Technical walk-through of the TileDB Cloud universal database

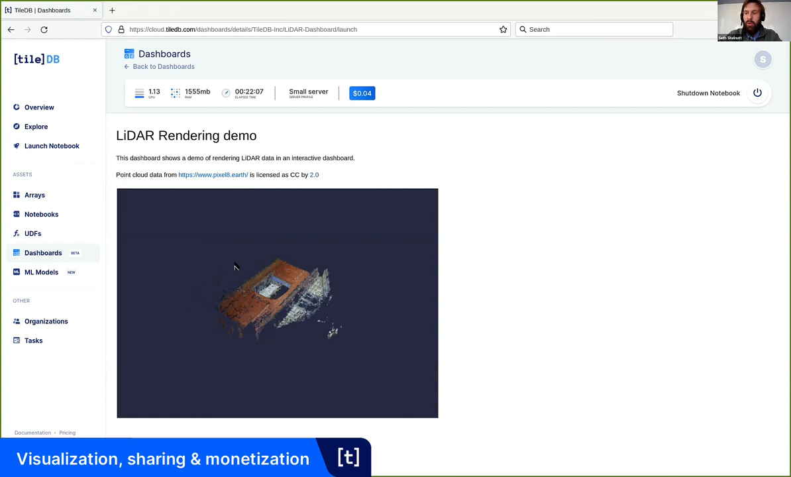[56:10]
We'll walk through a couple more, dashboards in a second, but I want to actually show you what this actual notebook looks like. So you can see the output here is just the visualization in the rendering.